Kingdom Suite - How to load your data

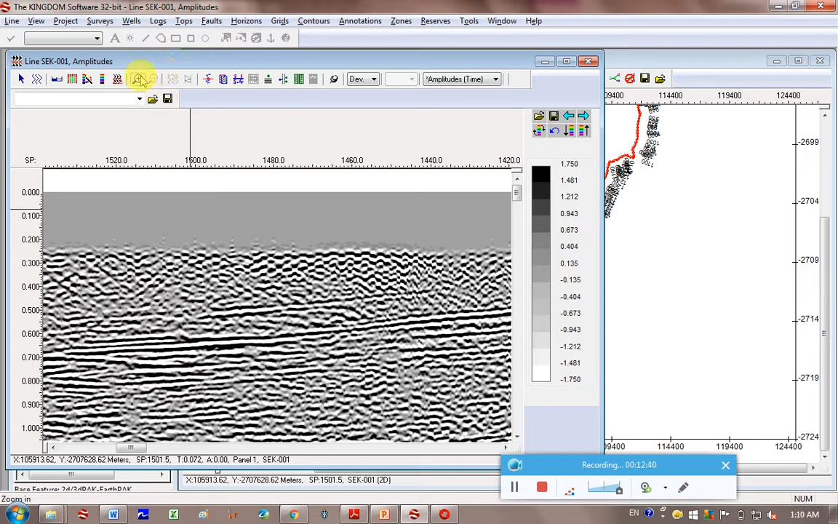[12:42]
This is 2-way travel time. This is Shot Point. If it's, if the value is, if you, sorry, you can't actually see anything because it's so zoomed out. Hopefully you've got a better zooming options than me on the newer versions of the software. Otherwise, click on scale. I'm just trying to think what I changed this to the other day that worked. Oh, not that. Five. Okay.
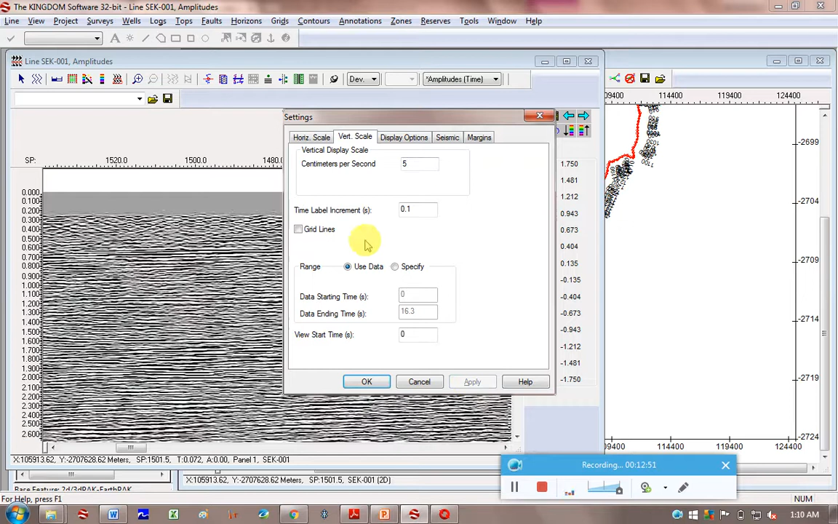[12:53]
And I was using 80, I think here. So not ideal. I'm really zooming out quite a bit, but it gives you a better idea of what I'm seeing. I just want to show you something here.
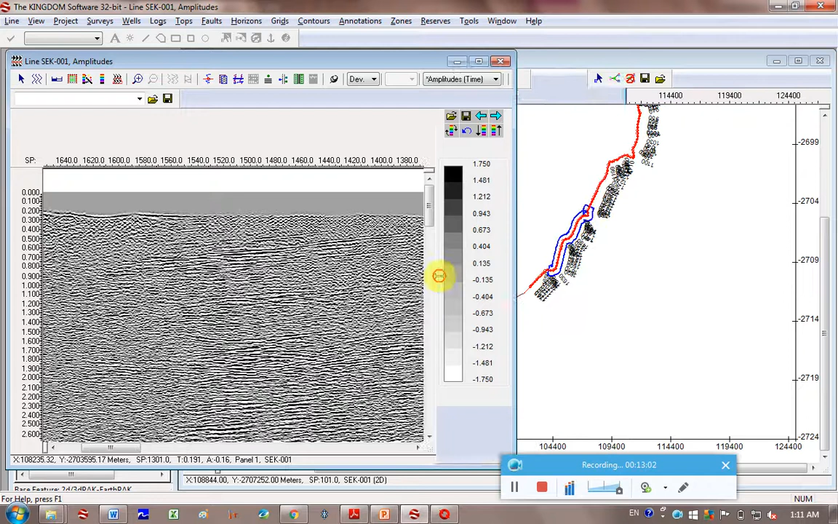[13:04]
As I put my mouse over the seismic section on this base map underneath, you can see a cross that moves along.
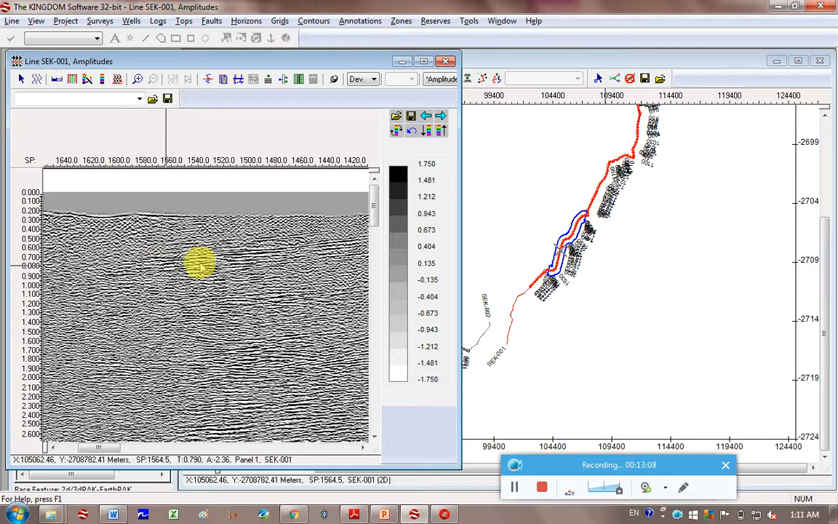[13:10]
So you can actually correlate where you are on the map with where you are on your seismic section. Something else you can do is change this color scale.
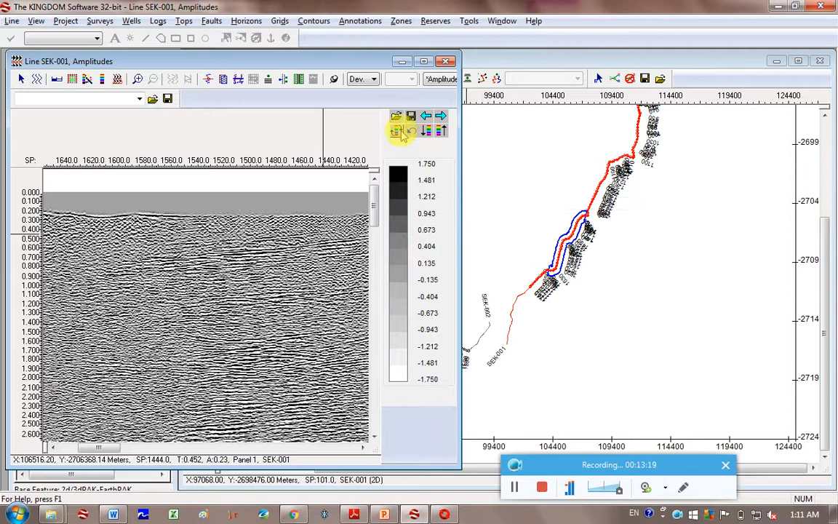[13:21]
How you do that is click on the next button here. Next, next, and you can go through all the different colors. You can see here, positive is blue, negative is red. Maybe you prefer positive to be red.